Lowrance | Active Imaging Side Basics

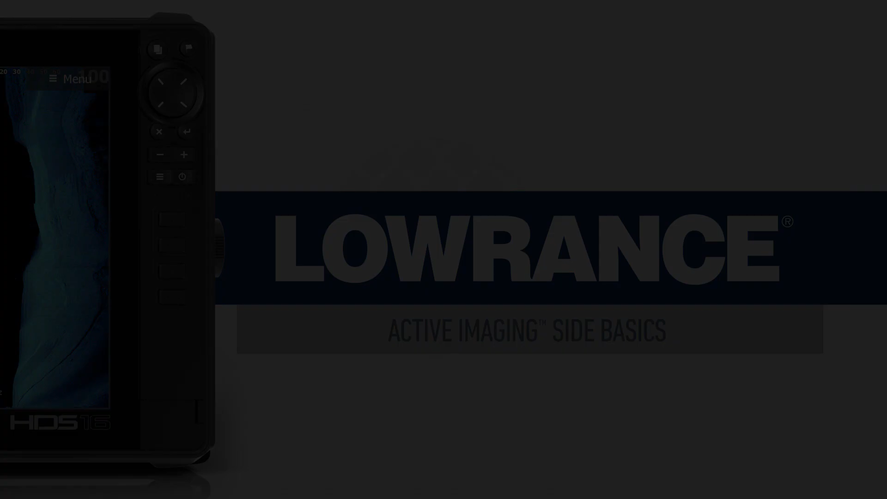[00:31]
Some of you may be asking what is active imaging? Well it's our new scanning sonar technology. We use it on our side scan and down scan.
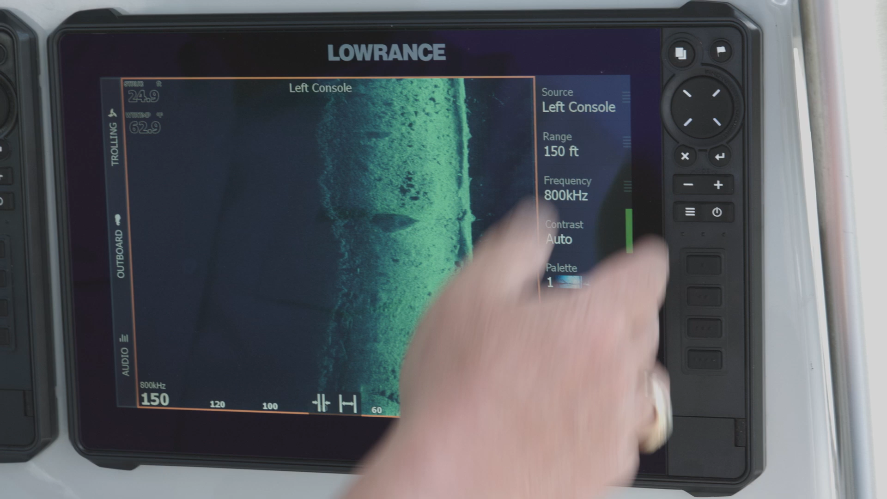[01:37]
Now we're gonna look at the left and the right side. We're looking out a hundred and fifty feet. So if you can look right here on the right hand side of this screen we're looking away from the boat and look at these cracks and stuff that are in this rock and this hard surface that's over there.
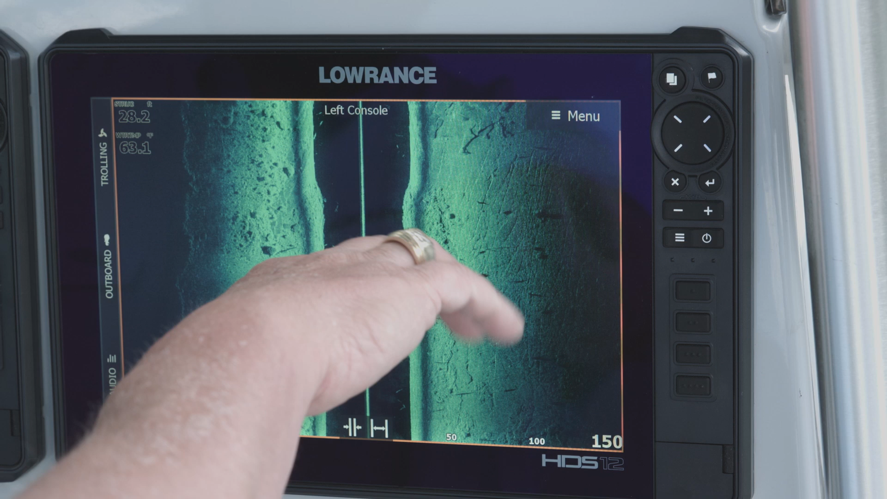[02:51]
If you see this right here that's the shadow of a really big fish that's up in the water column and that shadow is projected down on the rocks below it. So this is really cool. Look at this tree right out here. You can see this tree. You can see the branches. You can see where it's laid out on that rocky surface and the way it just shows up differently than the rock bottom does. But I mean look at all this boulders and this rubble rock that's out here. You know we're looking we're seeing it at a hundred plus feet to the side of the boat on the right hand side. On the left hand side we're right about a hundred feet from the bank and you can see that bank line as it shows up. There's a nice solid image right here. I mean you can just look at the size of these boulders that are in the water that we're picking up.
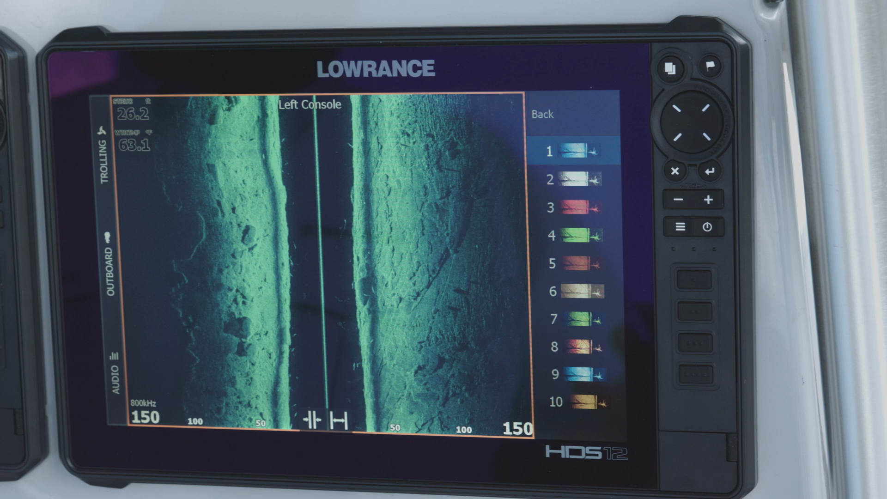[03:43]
So we're gonna go ahead and hit the menu. You can see we're in 800 kilohertz. Our contrast is on auto. We're gonna talk about color palettes for a minute. The color palette it's really whatever you want to choose. Here's palette number two. It's kind of a negative look or not quite a negative look but it gives you that white white and black differentiation. You can see these fish that are really popping over here. You can see this one right here and this one right here which is really amazing.
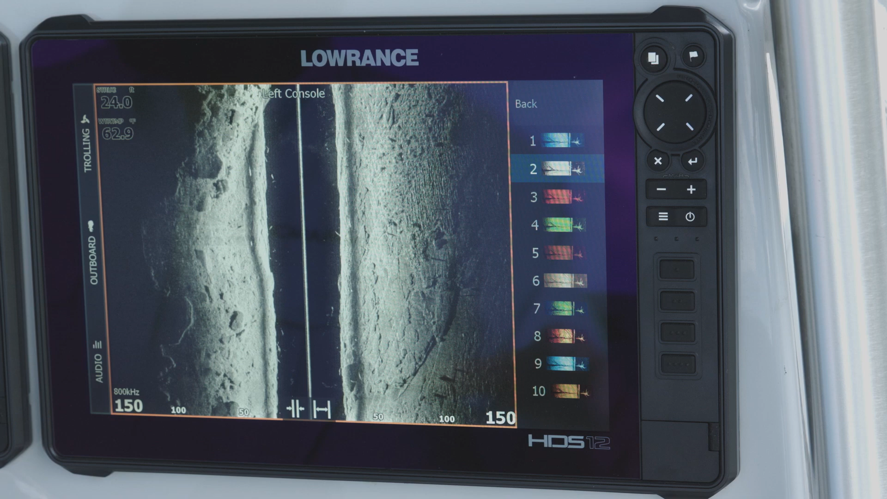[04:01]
You can also see the difference in the rocks and the boulders here.
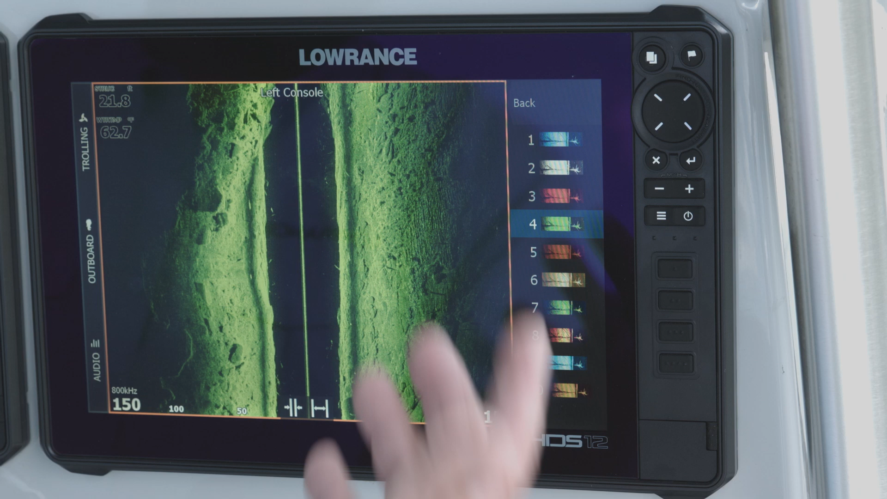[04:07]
So color palettes is really don't let somebody tell you you have to use a specific color palette. Use what looks best to you.
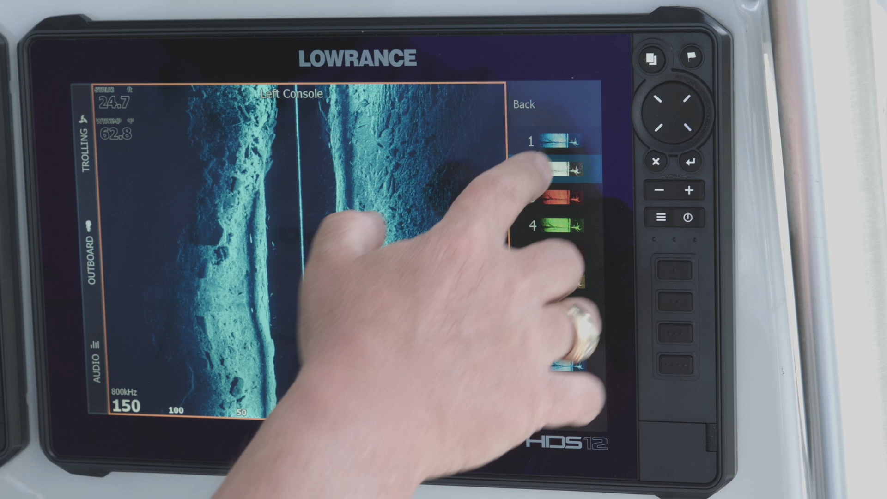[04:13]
My personal preference I use this number one palette a lot. I also like this number two.
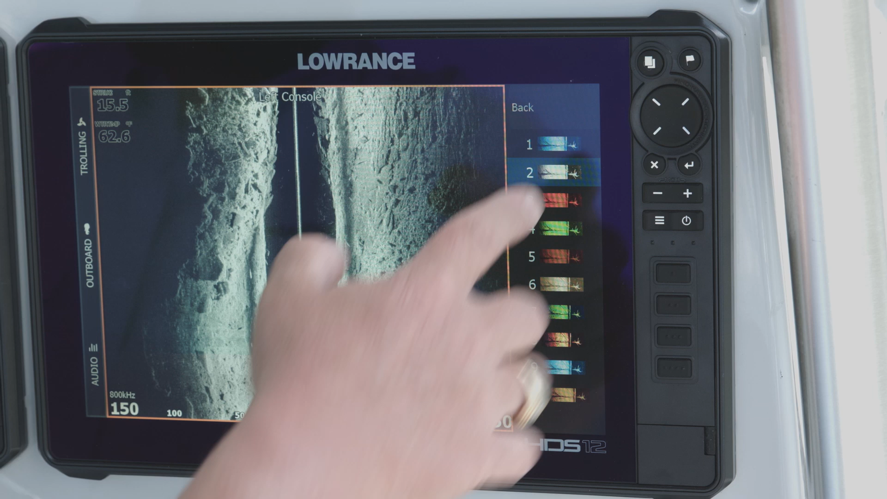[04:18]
Again these are great daytime viewability palettes where it just pops off the screen.
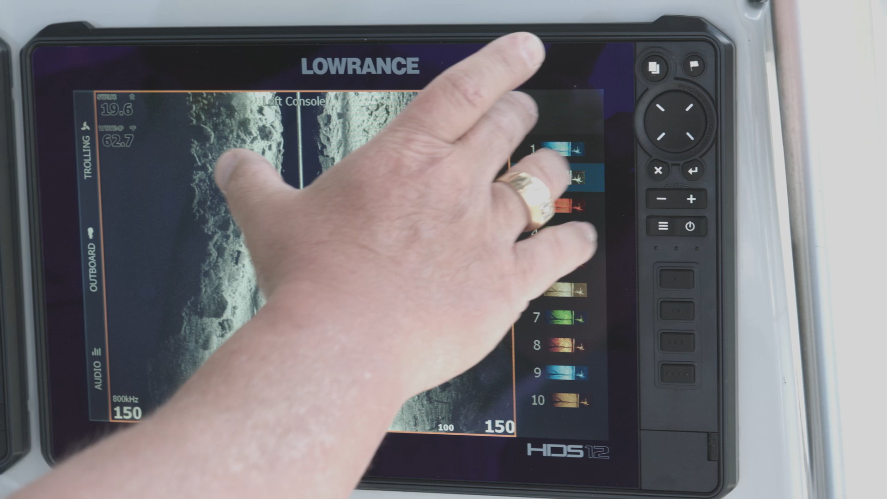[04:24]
So we're gonna go ahead and back to number one. Now we're gonna talk about the contrast. Nine times out of ten I leave mine in auto but think of contrast as the power you're adding out there.
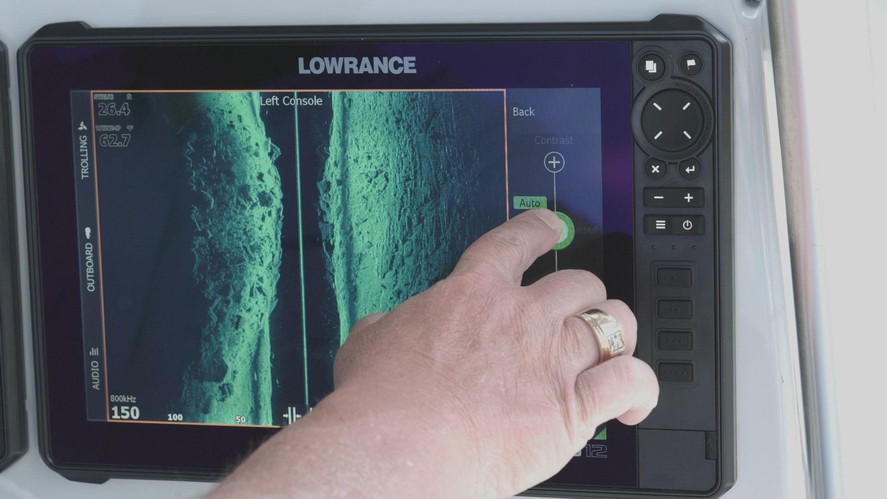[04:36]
If I turn my contrast up you can see I put more energy into the water and I can wash stuff out if I want to.
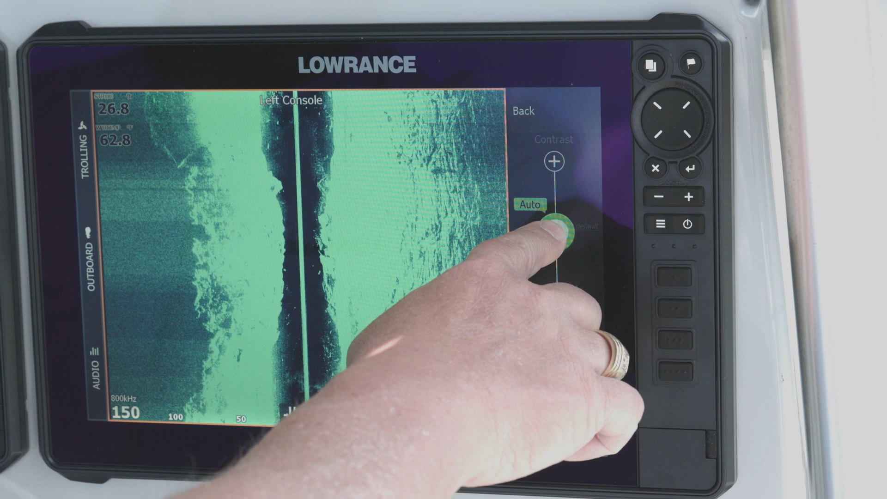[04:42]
Or I can drop the power on it. It doesn't reflect as much and I can make it as dark as I want to make it.
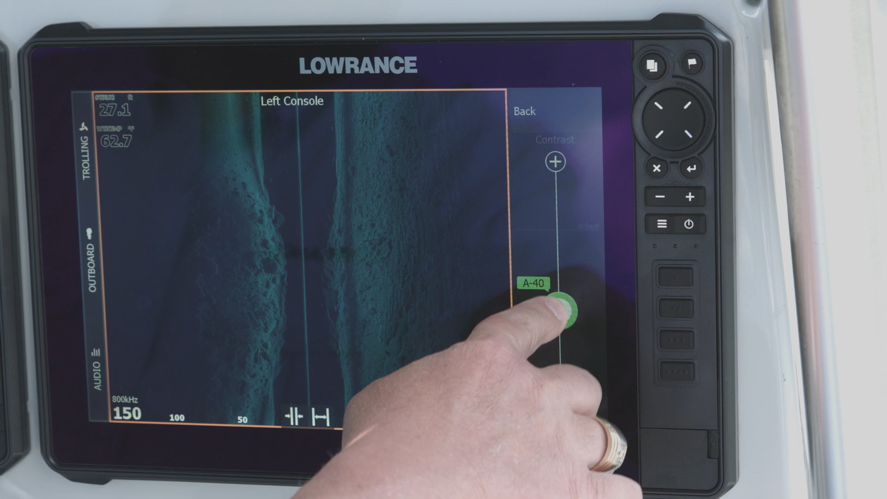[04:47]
So again like I said auto is a really good setting that works for 99% of the people. 99% of the time.
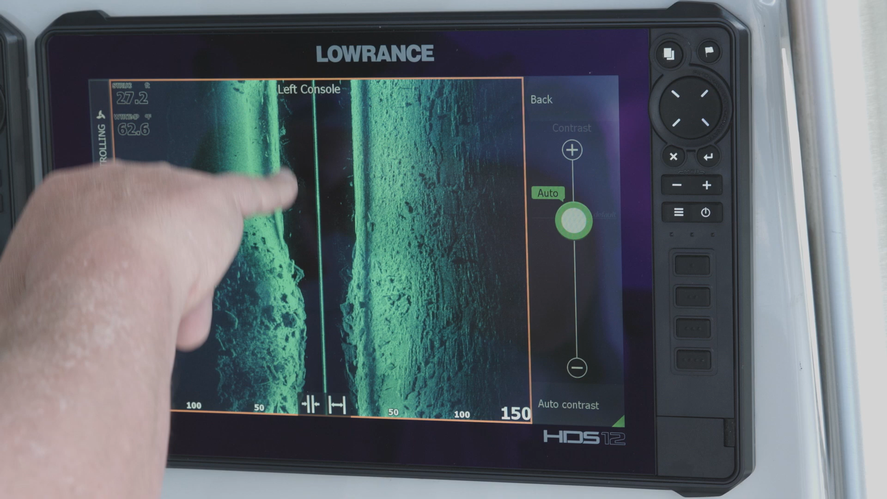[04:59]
Now as you can see we're showing we've got some bait fish and stuff that are all over in here. There's also some some white bass and stuff that are in here that are working these bait balls.
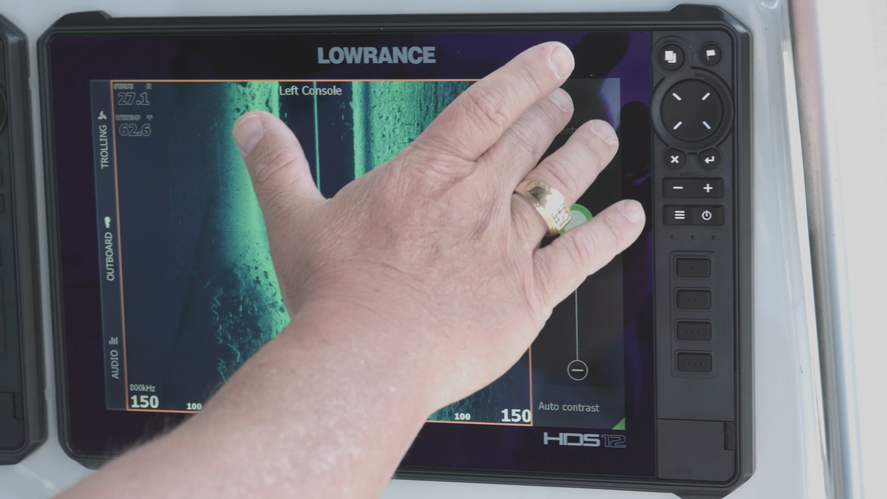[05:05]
This area we come to quite a bit. It has a lot of fish in it. It has a lot of diversity of wildlife in it. It is a river system so we get a lot of trees and stuff that that flow down through here that get hung up in these rocks and stuff. So the one really neat thing about it is it's always changing but with my active imaging transducer especially on side scan I can come through here and I can see the changes that have been made since the last time the water came up or went down or if we've had a flood or anything like that.